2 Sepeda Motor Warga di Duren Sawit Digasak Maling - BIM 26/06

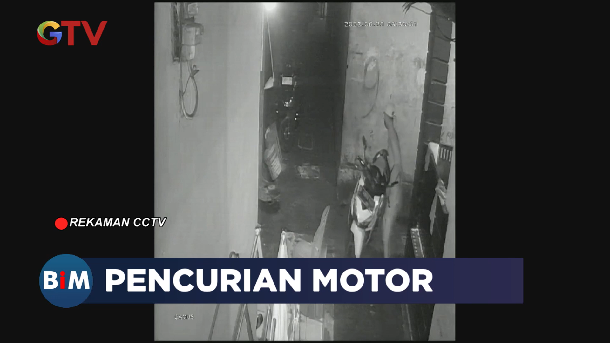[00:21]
Aksi dua pemuda pelaku pencurian sepeda motor di permukiman di Kelurahan Klender, Kejamatan Durensawit, Jakarta Timur, terekam CCTV. Dalam video kamera pengawas, kedua pelaku menggasak dua unit sepeda motor
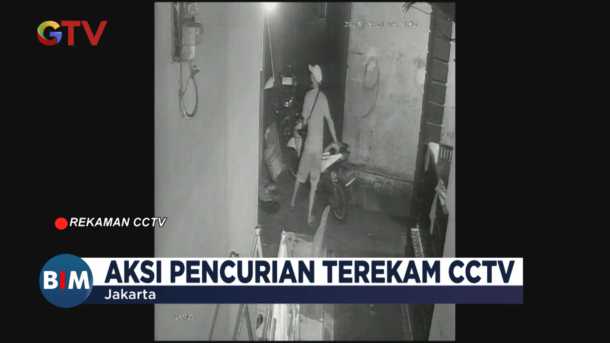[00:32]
milik tamu dan penghuni kontrakan yang diparkir di dalam gang.
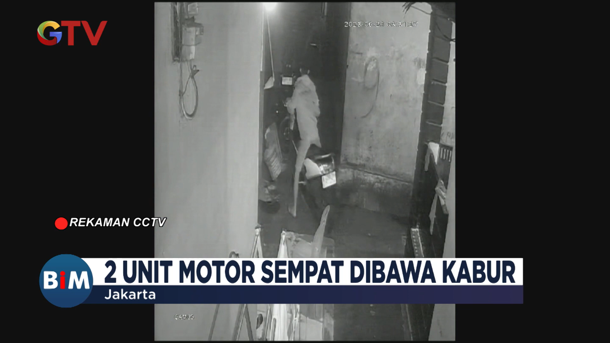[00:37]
Namun, sepeda motor milik penghuni kontrakan yang sempat dipindahkan pelaku lain ditinggal di pinggir gang setelah pelaku tak berhasil menyalakan mesin kendaraan.